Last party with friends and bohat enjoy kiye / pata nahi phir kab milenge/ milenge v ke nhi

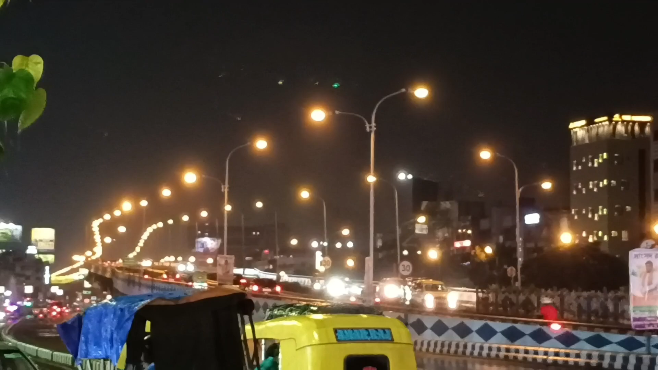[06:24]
और ये कलकत्ता का ब्रिज देखो और यहाँ का लाइटिंग देखो, मुझे ना बहुत पसंद है।
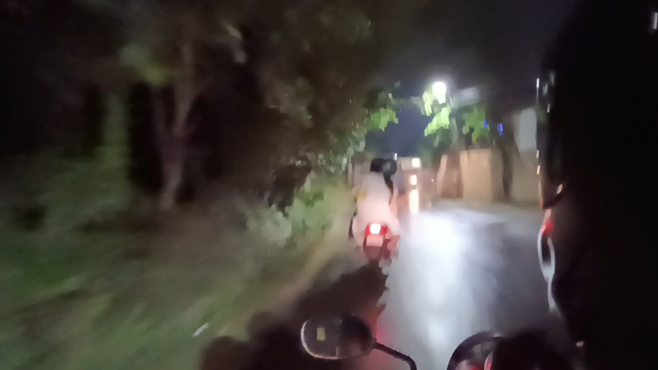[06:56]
फिर भी हम लोग ट्रैफिक लेके वेट किए, फिर ट्रैफिक में हम लोग आ गए।